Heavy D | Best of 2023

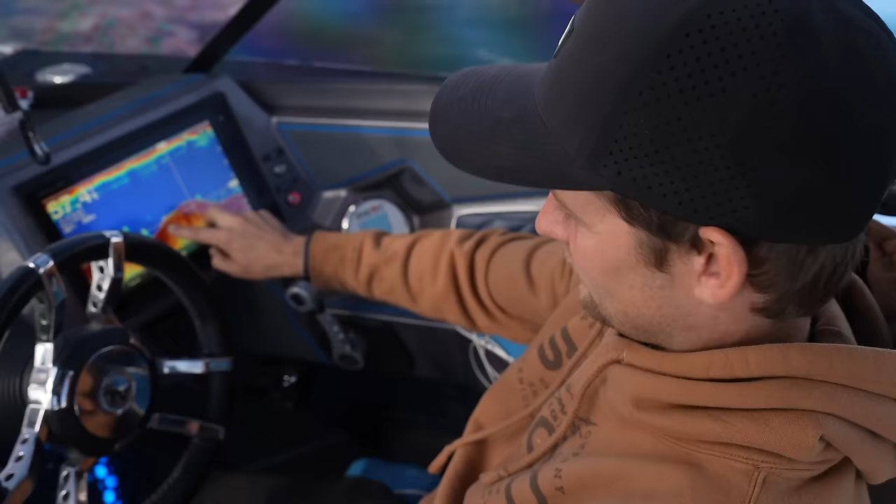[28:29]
That to me looks like a rock pile. They claim the cars are next to a rock pile.
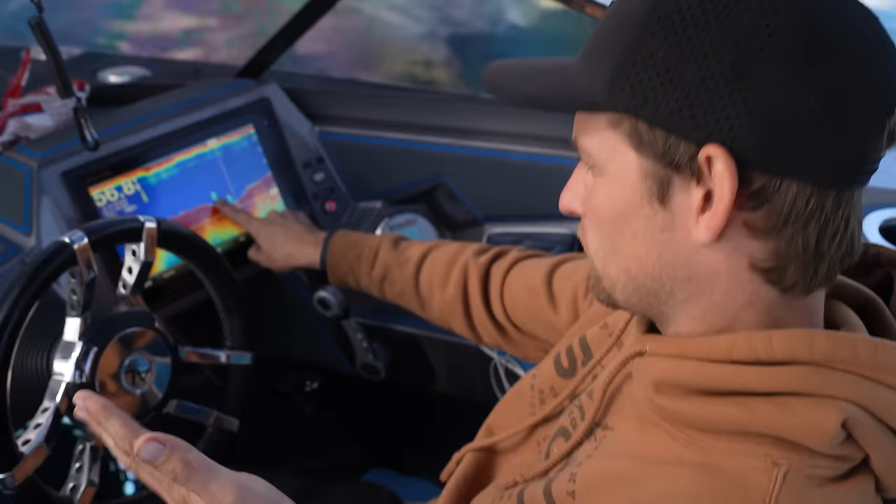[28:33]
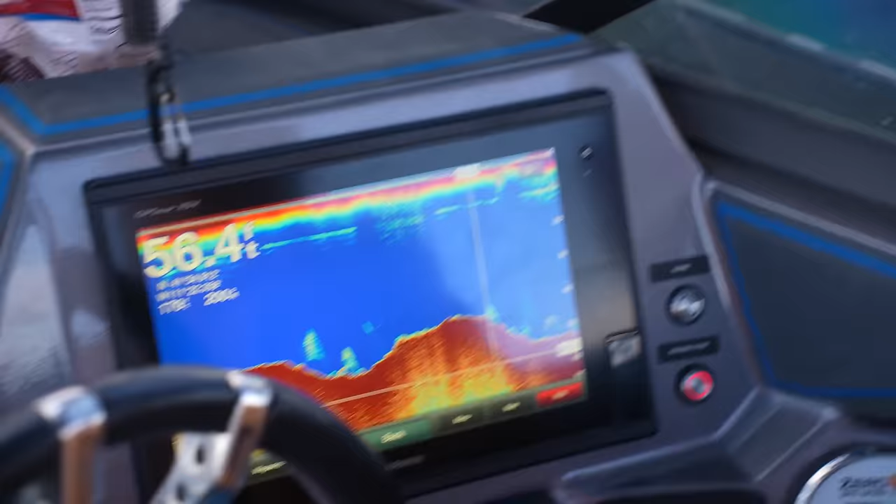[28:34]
On screen: depth 56.4 ft
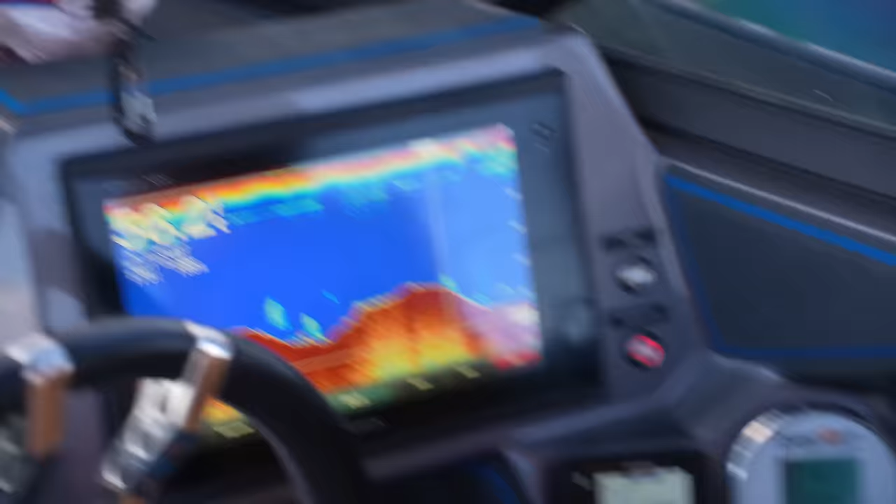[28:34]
I could be completely wrong, and that could be just two pieces of earth.